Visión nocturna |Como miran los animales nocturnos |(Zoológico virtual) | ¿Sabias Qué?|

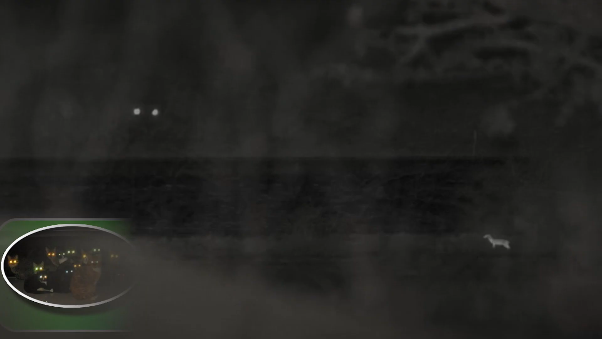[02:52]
pero gracias al brillo del ojo que se difiere entre cada especie, se puede distinguir el que animal se está observando, con el hecho de analizar este evento.